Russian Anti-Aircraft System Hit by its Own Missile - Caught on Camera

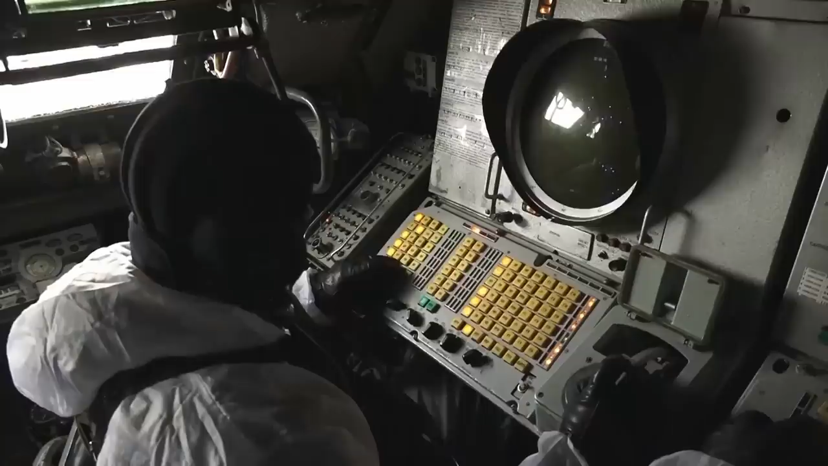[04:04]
Once it sniffs one out, that intelligence is relayed back to the radar.